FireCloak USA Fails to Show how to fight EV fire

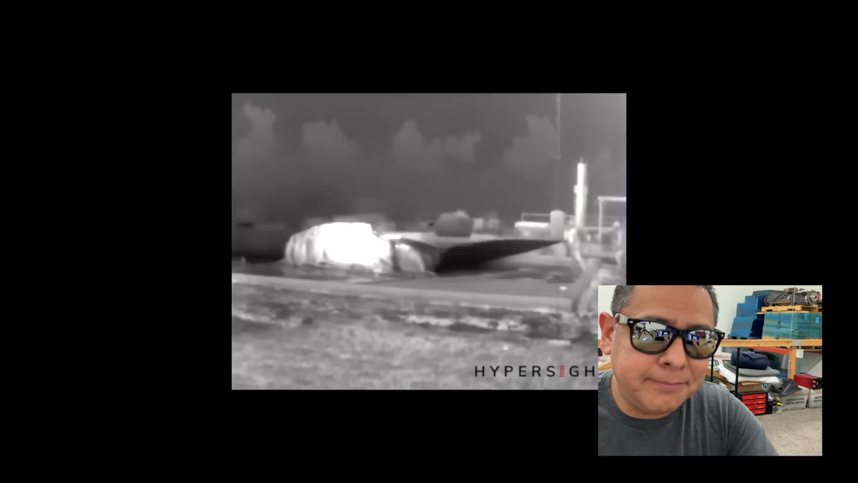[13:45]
fire this is just a regular traditional car fire uh and so you know it's funny because he's saying like
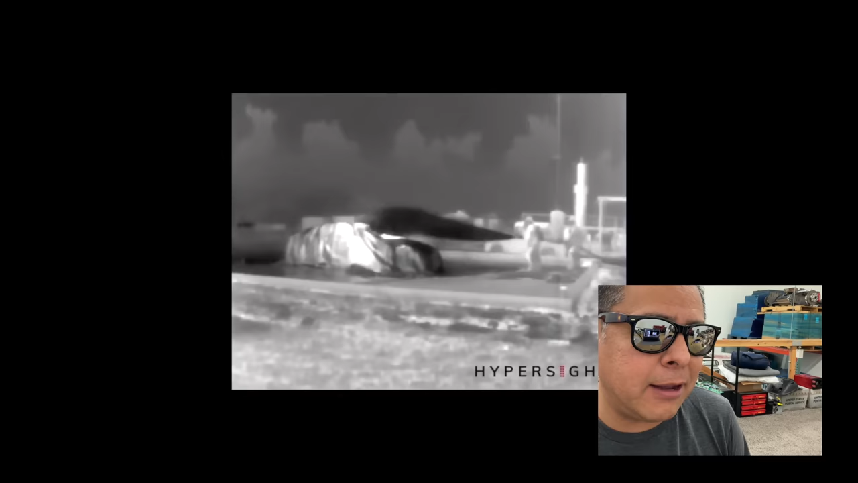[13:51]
oh well i didn't know this would put out a regular gas car fire right
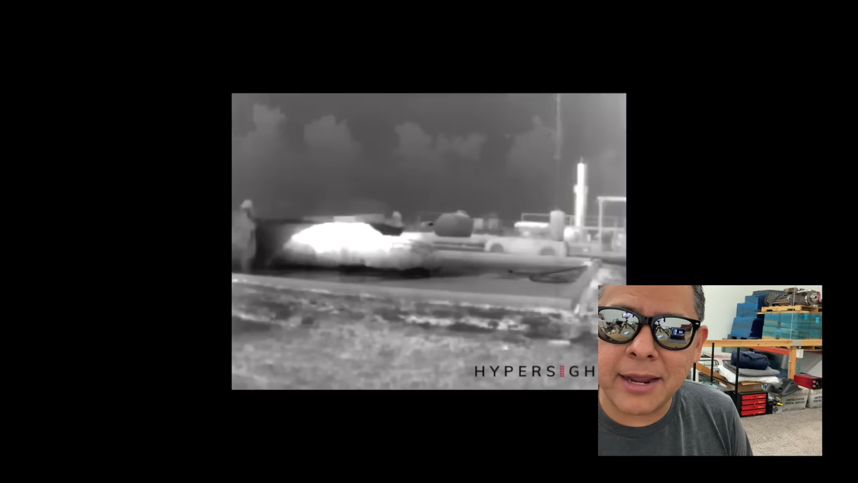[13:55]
and i mean that is essentially what it well actually probably the gas car would probably be a bit more than that because uh well you know the gasoline is pretty flammable and so uh it would probably be a hotter and harder to put than this fire right here because